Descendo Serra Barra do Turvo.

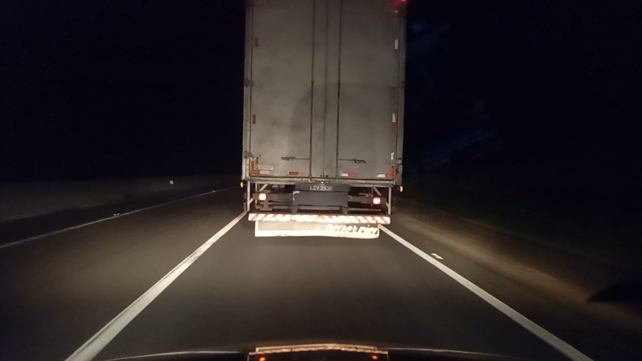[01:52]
Ontem então já virou 24 horas essa viagem. E ainda tem chão até em casa e pode colocar ainda mais umas 4 horas de viagem ainda tem em casa e ainda 300 quilômetros. Vamos ver, né, se a gente aguenta aí, né? Vamos tentar aí.
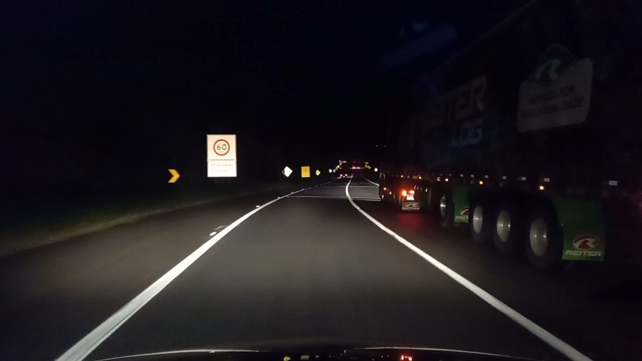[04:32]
Eu não costumo. Agora ele entrou na reta, aí eu passo. Por quê? Porque se ele tomba, ele vai tombar em cima de você. Né? Então é bom você sempre vir analisando. É bom sim, sempre vir de olho. Né? O radar de 60. É bom você sempre vir de olho. Não é só aqui na Regis, qualquer estrada, né? Qualquer estrada. Você tá entrando na curva.